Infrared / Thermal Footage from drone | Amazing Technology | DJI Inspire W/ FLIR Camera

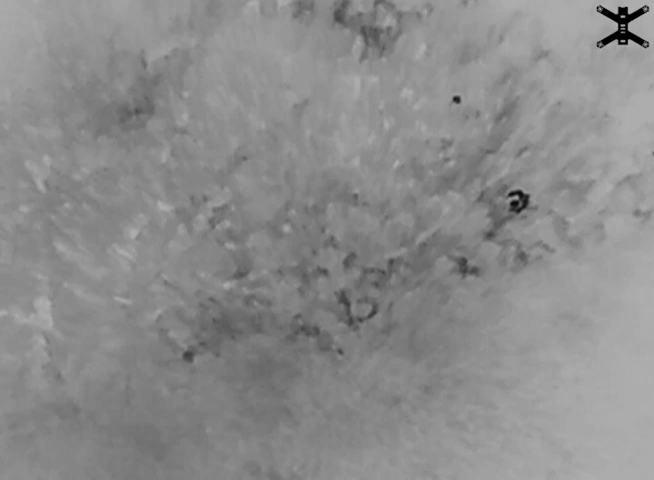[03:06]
He's looking for it. We're like, move over a little bit, yelling at him.
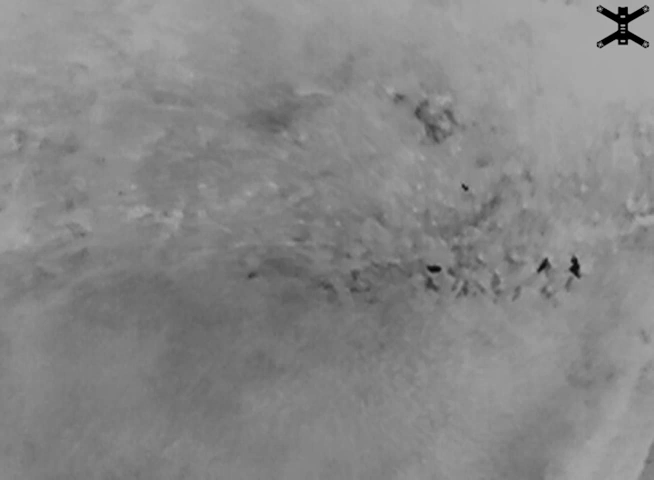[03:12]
But he does finally grab it. And it's interesting.
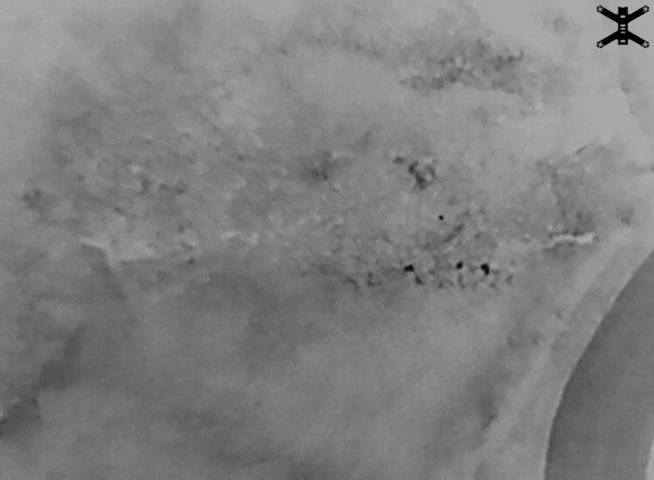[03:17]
There are different, um, there are other black spots around too. And we're not really sure what causes that.
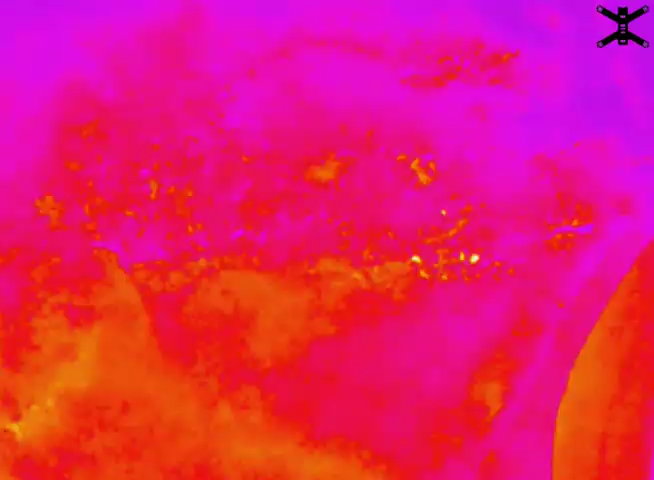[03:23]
But either way, it's still pretty fascinating. Yeah, then again, switching between the modes, trying to decide which one. It's really amazing.
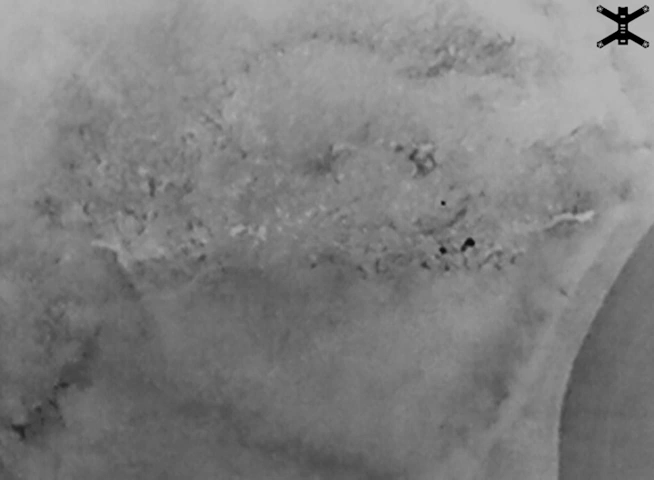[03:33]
He's right here about 200 feet high. And the black specks of the people are still really obvious.
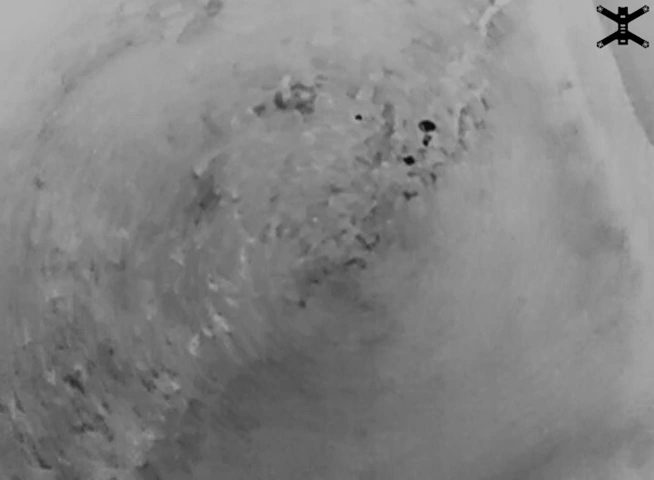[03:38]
So this kind of goes to show how useful a thermal camera mounted on a drone can actually be.
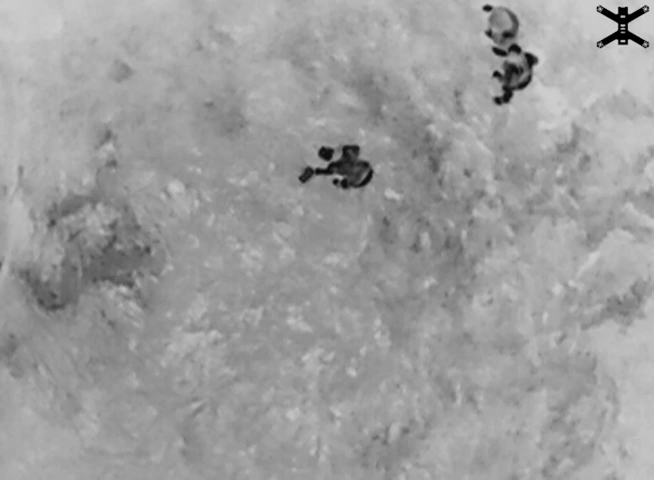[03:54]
And from like a mile, you can see it. Oh, and here, this is cool as well.
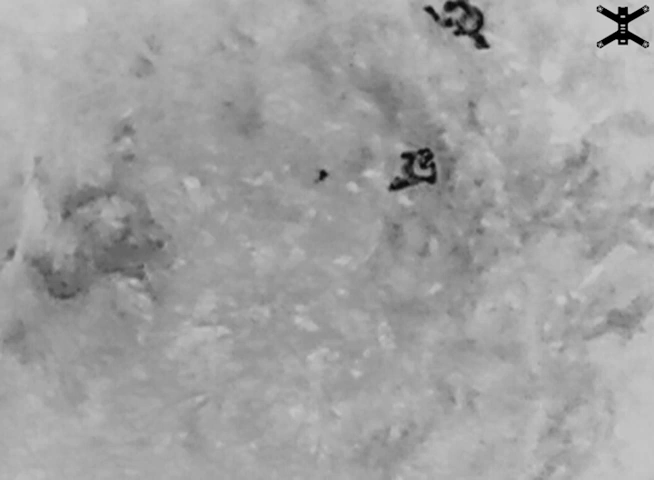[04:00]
He picks up the hot pack, and it leaves a hot spot on the ground.
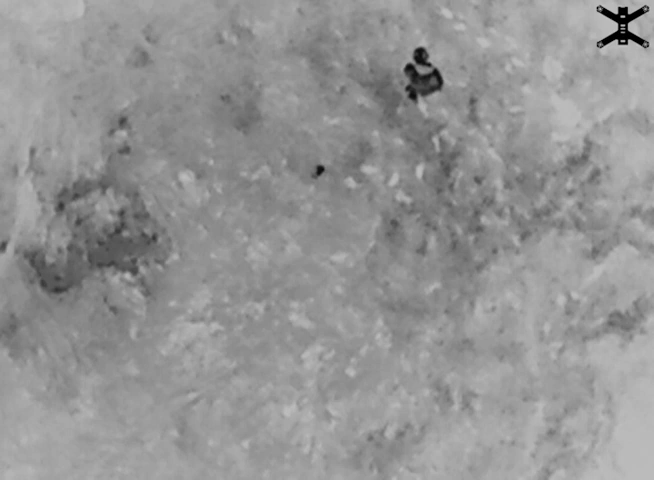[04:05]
And you slowly see that fade away as the heat radiates. Anyway, I was like, I wonder how far we can see this from.
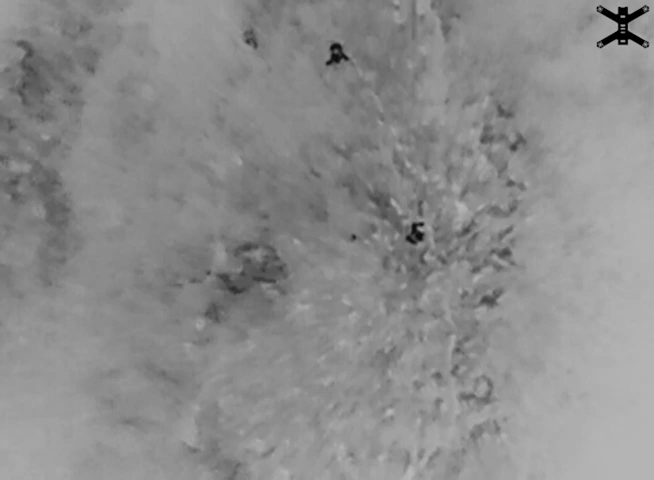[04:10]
So, I don't know. I think it's about here he actually flies up really high and then really far away to see what we can see.
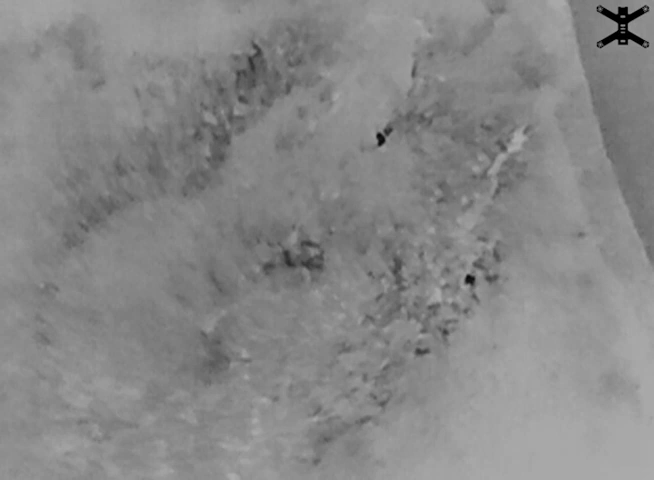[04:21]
And it's really pretty amazing. You can't really tell how high it is right now, but it's actually pretty high.
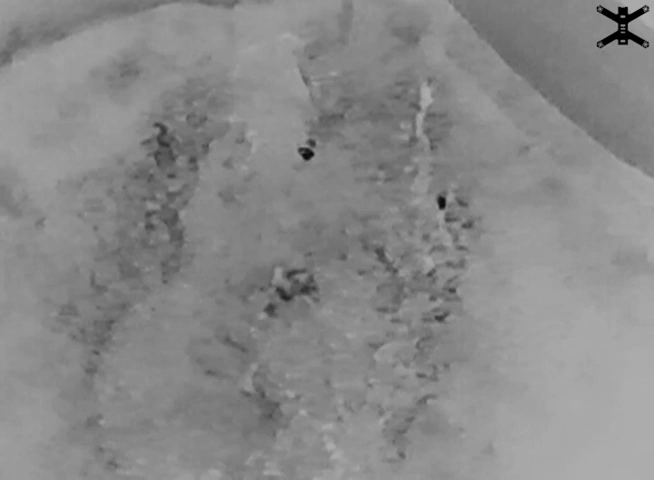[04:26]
You can see.
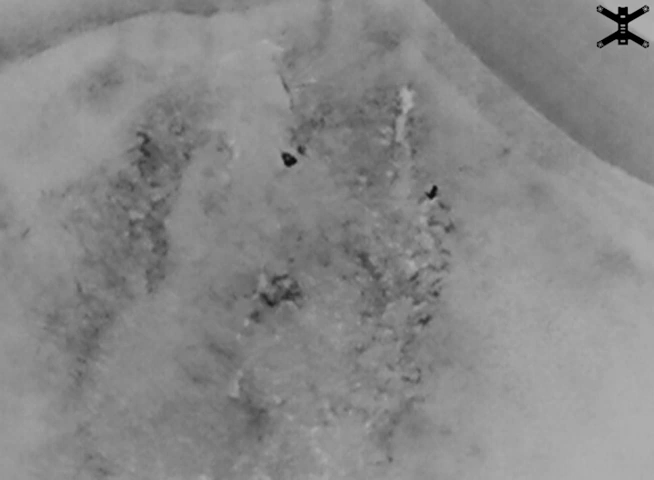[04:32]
Actually, if you look really closely as well, you can just barely see the people's footprints. They leave behind little dark spots on the ground as they walk, and they fade away almost immediately.
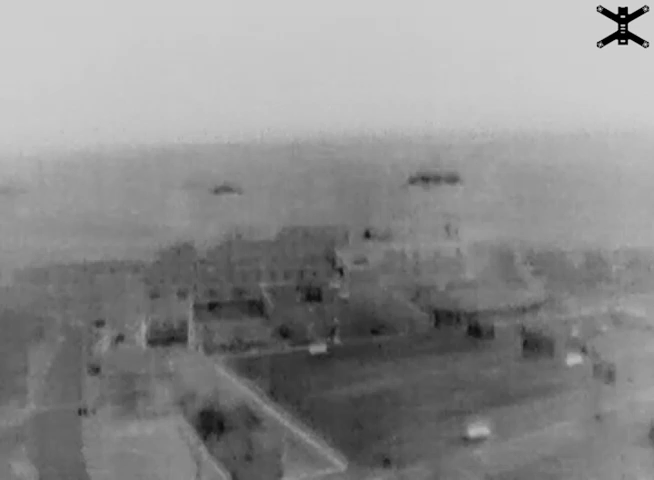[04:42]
Okay, we've tipped the camera up just to see what it looks like. There's the top of the school.
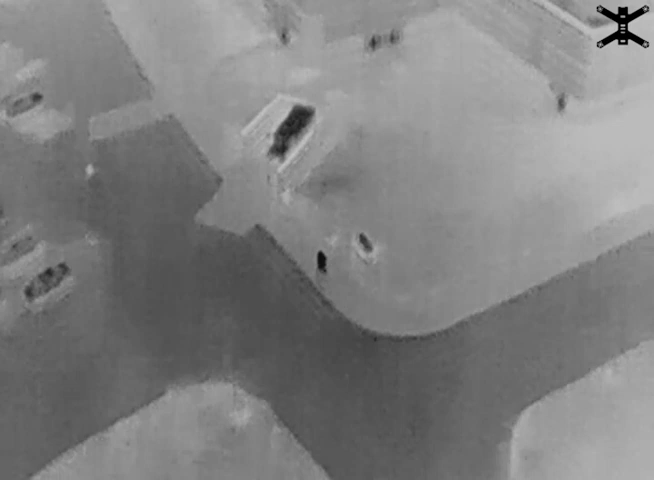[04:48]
Actually, I'll have some pictures near the end of this video a couple minutes from now that we actually took of the school's roof.
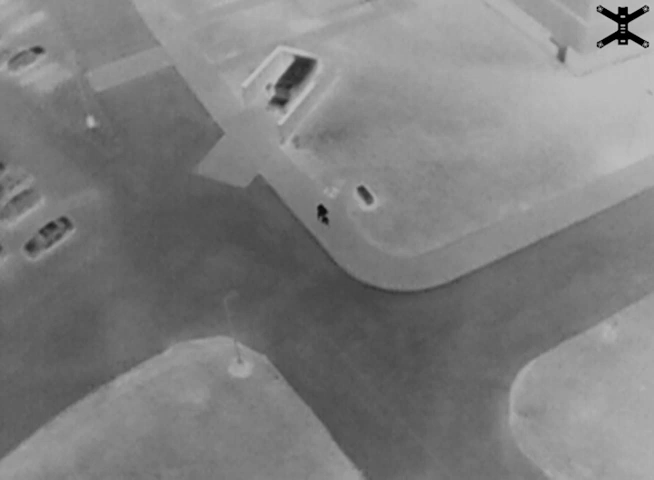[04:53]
And we sent them to the HVAC guy because, like, you can see where the roof's leaking.
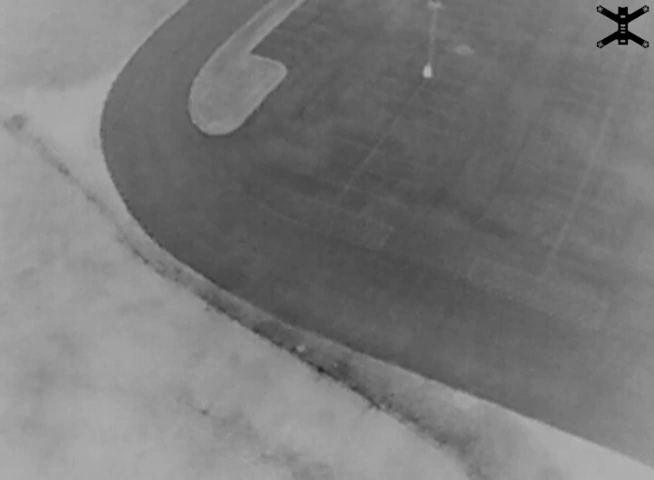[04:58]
That's another really cool use for thermal cameras on drones.
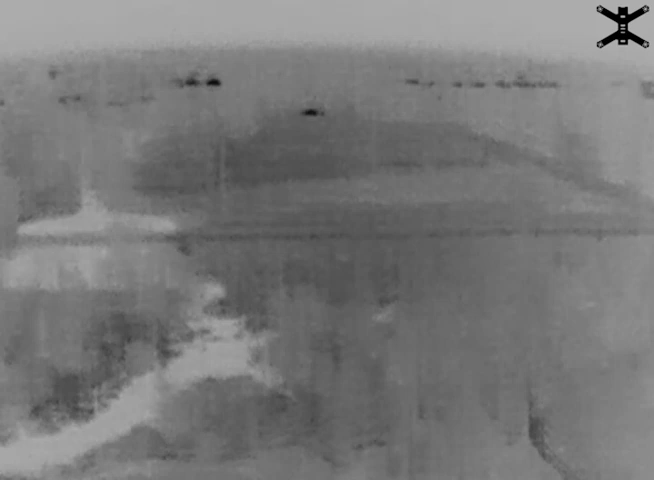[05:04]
As you fly over buildings, be like, oh, it's leaking right here. And also, you can plug this stuff into a software and it'll tell you to the tenth decimal how hot it is, which is awesome.
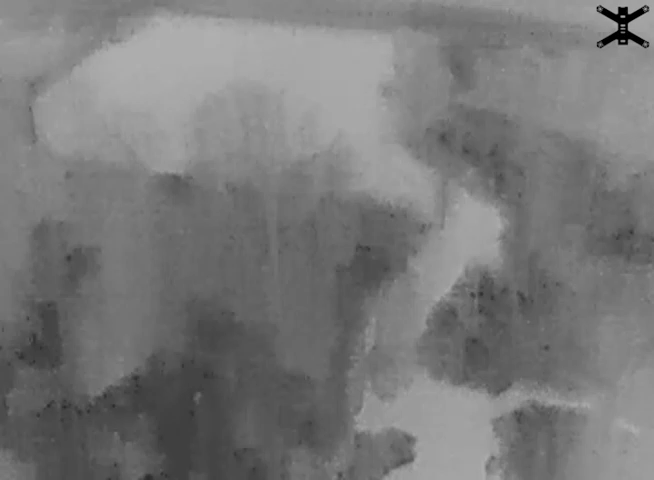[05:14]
And there you can see the water. Where the water actually appears colder, which is interesting as well.
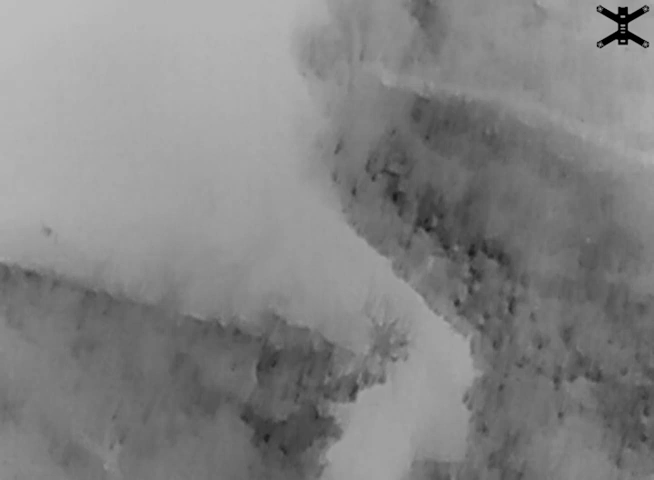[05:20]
And it's probably because it's insulating from, like, the radiation of the Earth. Because, like, the Earth is hot when the sun's out.
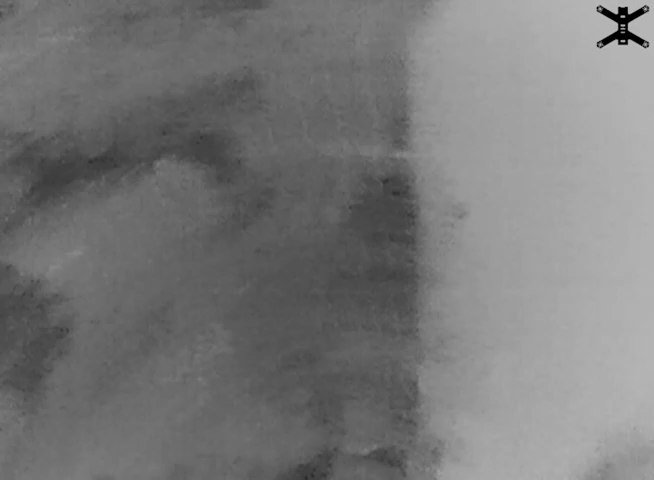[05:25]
So, it radiates the heat.
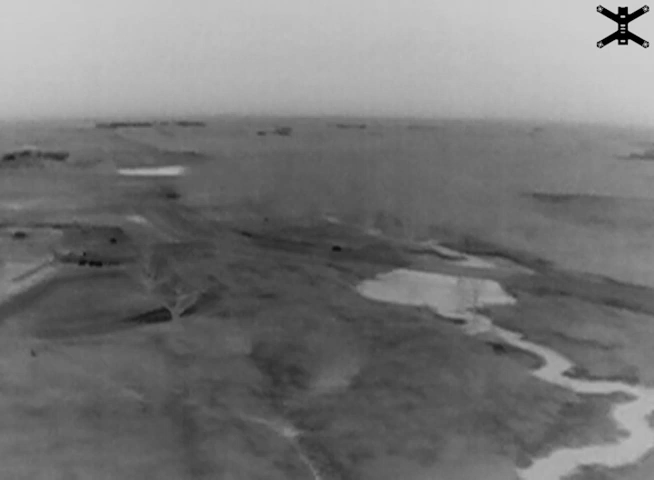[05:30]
But the water is absorbing the heat and not radiating the heat as well. But you can see, see down there in the corner, you can still see the black specks, which are the people in.
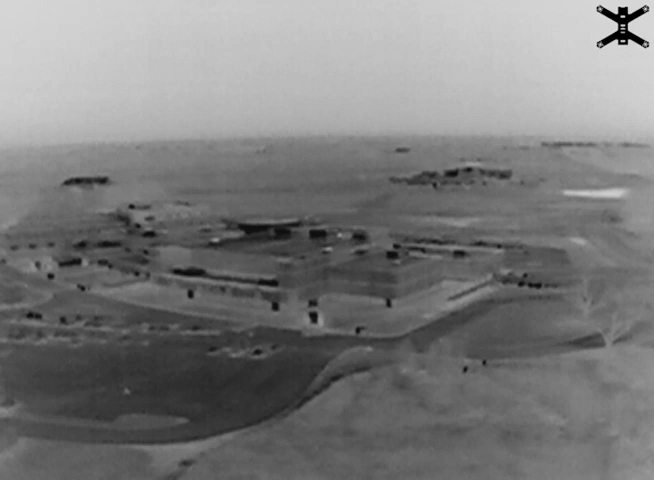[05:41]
Right now we're about a thousand feet out. You can also see the windows on the school as dark black spots.
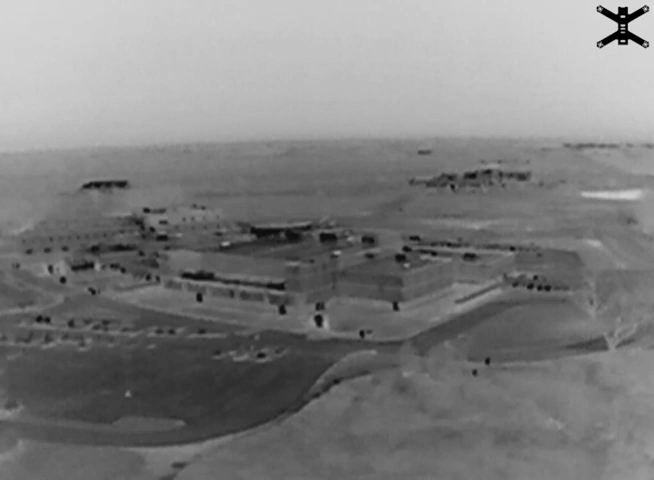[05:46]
Anyway, we're flying back now.
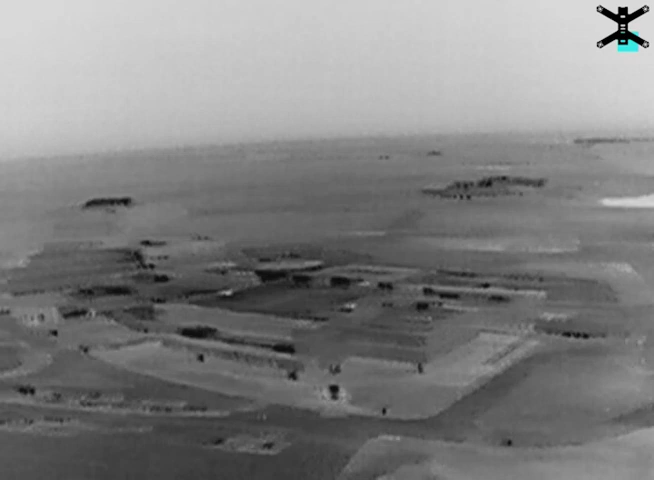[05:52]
And if you look down at the parking lot, just for a little bit you can see it, there's little white squares.